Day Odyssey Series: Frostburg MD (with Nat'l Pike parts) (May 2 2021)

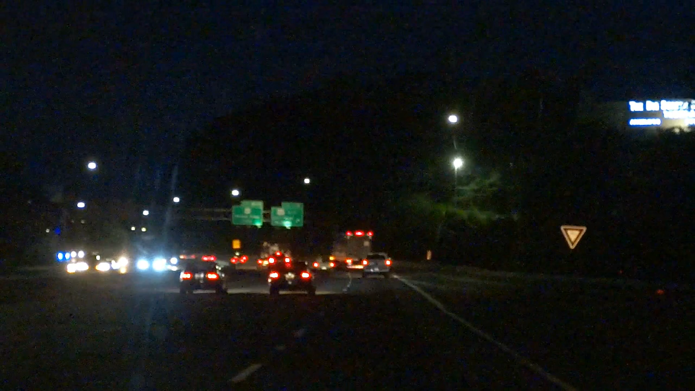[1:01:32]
And up here, the exit, for a part of the world. 158 miles later.